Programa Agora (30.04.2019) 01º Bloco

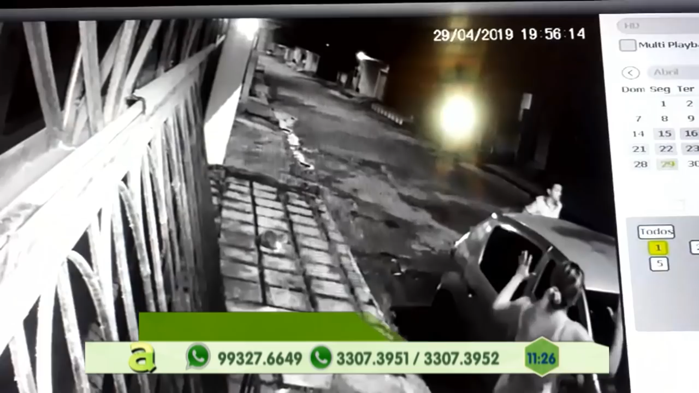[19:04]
do carro a mulher sai do carro pra tentar abrir o portão era pra mostrar a gente esse é o momento que ela foi abordada por assaltantes lá vai o motorista do carro correndo lá na frente e ela
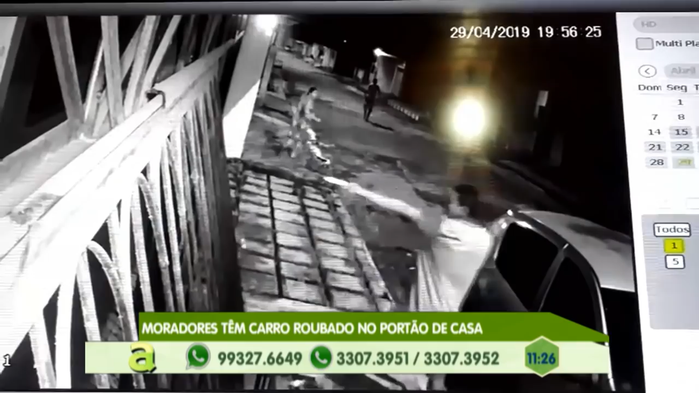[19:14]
correndo junto olha isso alguém de dentro da casa também foi ameaçado e esse é o exato momento em que assaltantes abordaram essa mulher na frente da casa dela no momento em que ela saia pra abrir o portão de casa pra poder entrar tava chegando a casa dela com ela ela era passageira tinha um outro rapaz lá na direção do volante ela ia abrir a casa enquanto esses assaltantes estavam ali de mutuca esperando por uma vítima abordaram o casal e levaram o